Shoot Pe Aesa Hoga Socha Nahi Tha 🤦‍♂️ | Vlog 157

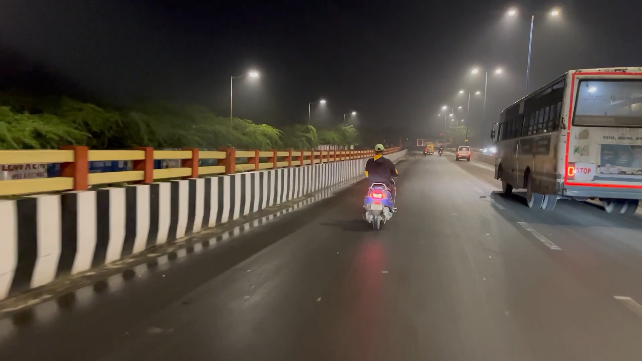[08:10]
राहुल जो देखा ने और ये बंदा कौन जा रहा है भाई? राहुल हमारा आरके ब्रो जा रहा है क्या? अरे पीछे से तो आरके ही लग रहा है भाई, वही है क्या?
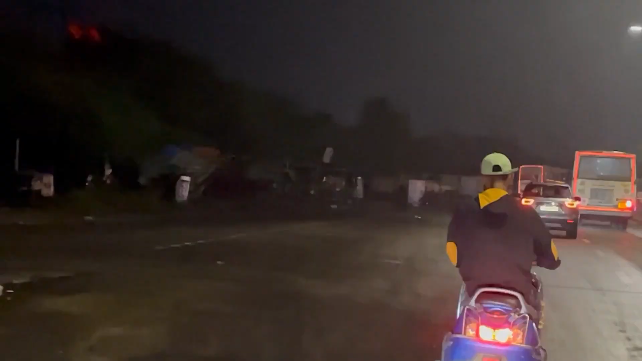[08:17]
वही दिख रहा है सेम टू सेम भाई।
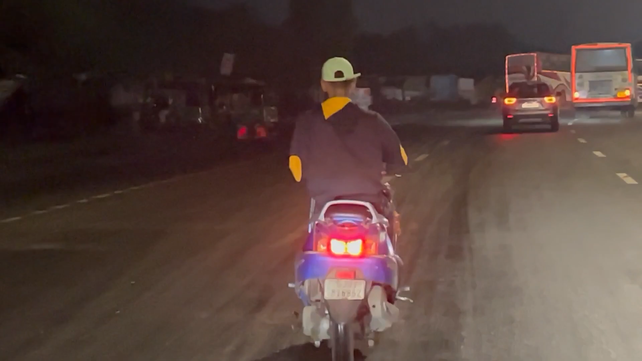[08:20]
देख राहुल तेरी कॉपी जा रहा है।